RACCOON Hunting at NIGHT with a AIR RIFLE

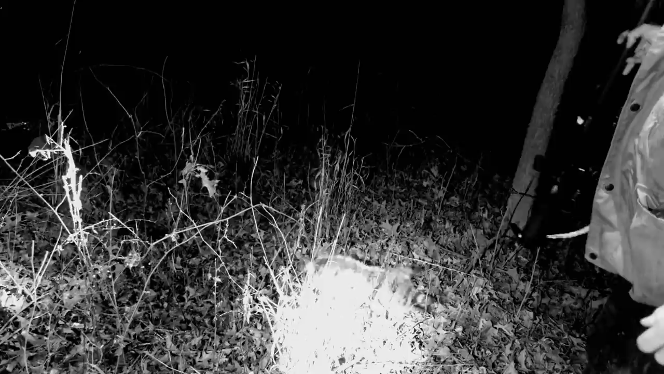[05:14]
Alright, another one for the old condor. Yep. That's three. Alright y'all, so we got the fourth coon of the night spotted up there in that tree.